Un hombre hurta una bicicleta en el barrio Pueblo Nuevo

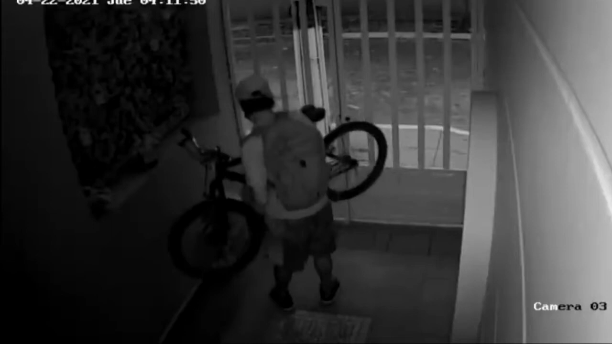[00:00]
En el barrio Pueblo Nuevo quedó captado en cámaras de seguridad cuando un sujeto hurtó una bicicleta en la carrera 13 con 57.
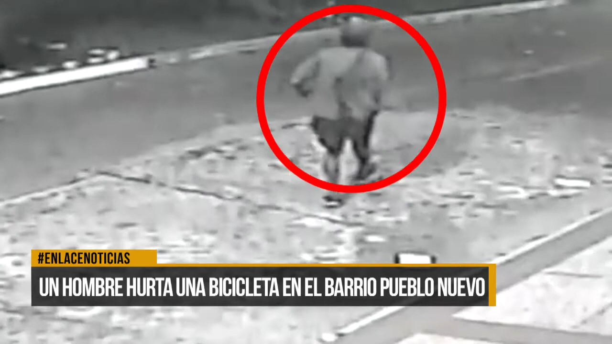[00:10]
El hombre con gorra y pantaloneta negra camina por esta calle y mira hacia los lados percatándose de que ninguna persona lo observe. En el instante el individuo camina hacia su objetivo y salta sobre las rejas
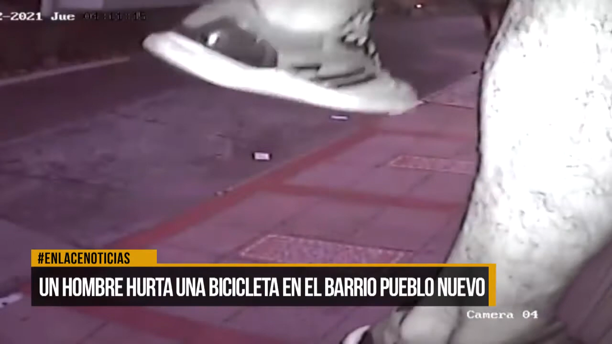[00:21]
de la vivienda para alcanzar una bicicleta que se encontraba en el antejardín de esta casa. Los hechos ocurrieron a las 4 y 10 de la madrugada de este jueves 22 de abril.
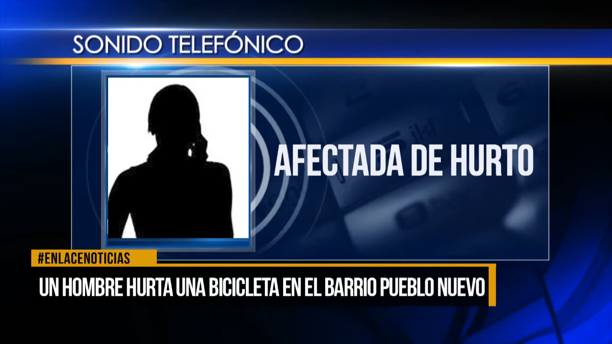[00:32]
Alrededor como de las 5 y 15 de la mañana pues el sujeto pues se metió por la reja de la casa y pues como
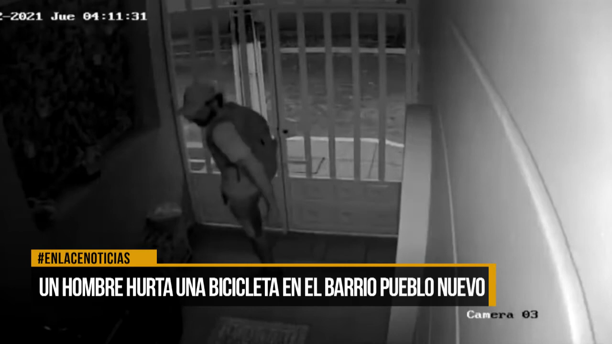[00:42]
ven las imágenes y hurtó la bicicleta y pues no nos percatamos sino en el momento pues ya cuando despuesito pues como de las 6, 7 de la mañana de verdad fue que se nos olvidó esa noche al niño,
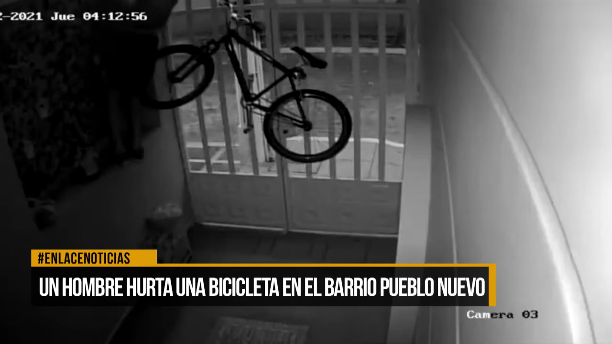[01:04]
El tipo se metió por dentro y la sacó. Los habitantes de esta vivienda hacen un llamado a la comunidad para que haga más control y vigilancia contra estas personas dueños de lo ajeno para que no se sigan cometiendo estos actos de delincuencia en el barrio Pueblo Nuevo.